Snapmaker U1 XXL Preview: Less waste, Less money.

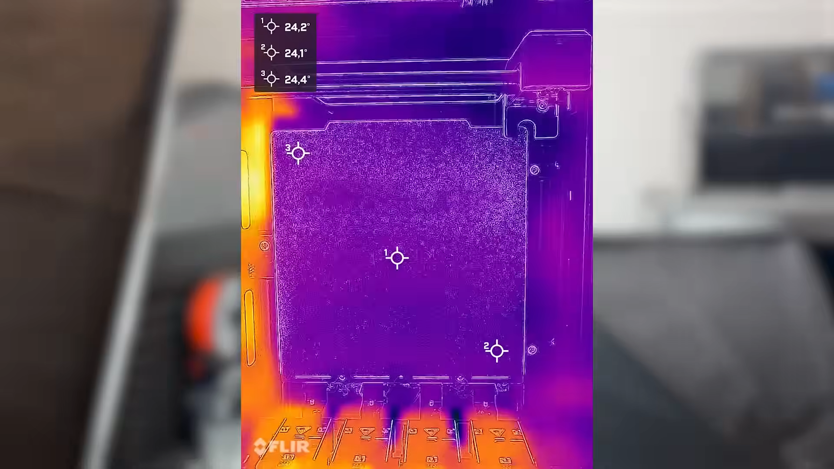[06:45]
My thermal camera measured a maximum of about 94 degrees Celsius on the surface after heat soak.
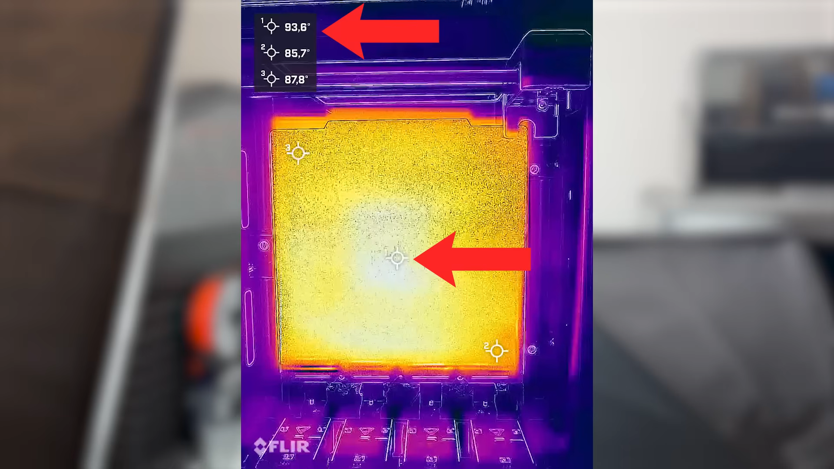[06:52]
Edges were 5 to 7 degrees Celsius cooler. Not perfect, but good enough for full bed prints. I've seen much bigger variations on other machines.